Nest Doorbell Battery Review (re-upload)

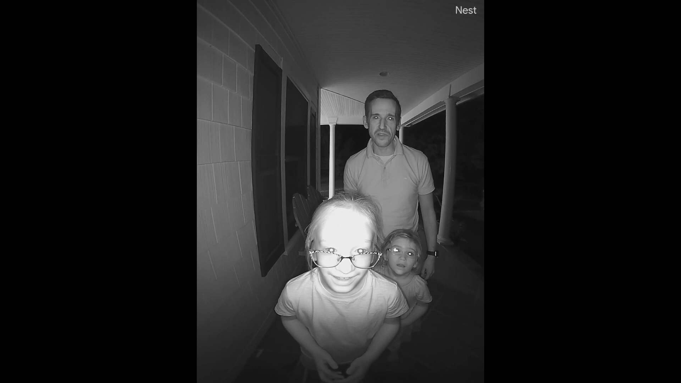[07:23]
And then it also has a night vision mode and it will pick up things in total darkness because it has an infrared illuminator that Google says will go about 10 feet. So no matter what the lighting conditions are, you will be able to get a useful image out of the camera.
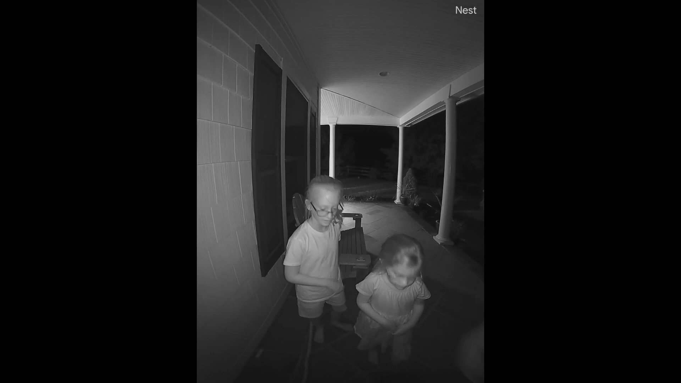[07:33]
Now, the doorbell has a microphone and a speaker on board. And if you're curious as to what the microphone sounds like on the doorbell, here you go.